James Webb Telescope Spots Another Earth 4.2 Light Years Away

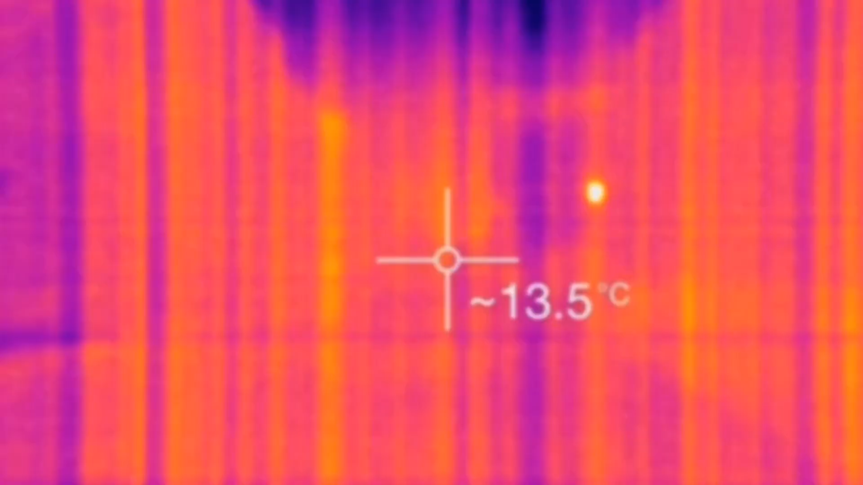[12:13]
On screen: spot 13.5°C
These areas shouldn't be active, said a NASA thermal expert.
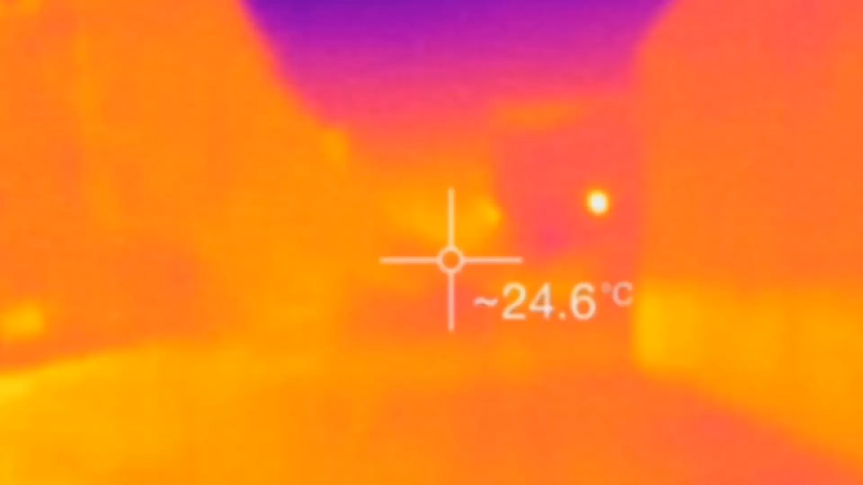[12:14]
On screen: spot 24.6°C
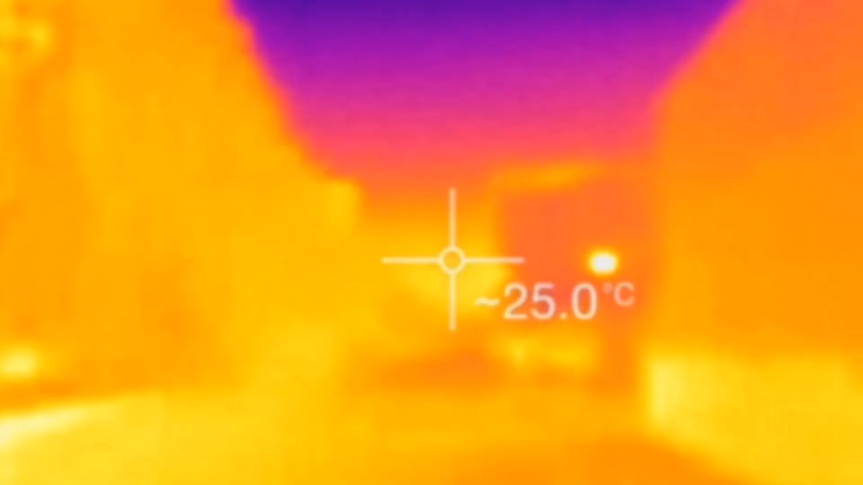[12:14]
On screen: spot 25.0°C
But the heat zones aren't random.
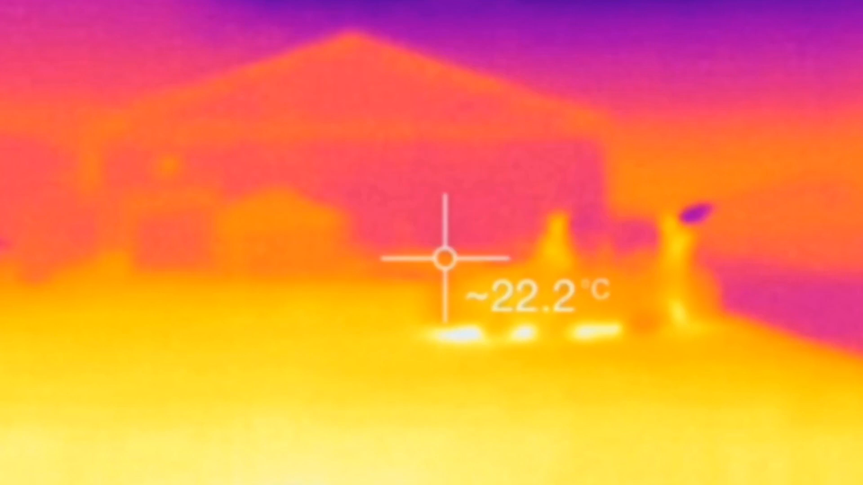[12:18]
On screen: spot 22.2°C
They're clustered, shifting slightly, and not like volcanoes. Volcanoes erupt, then cool off.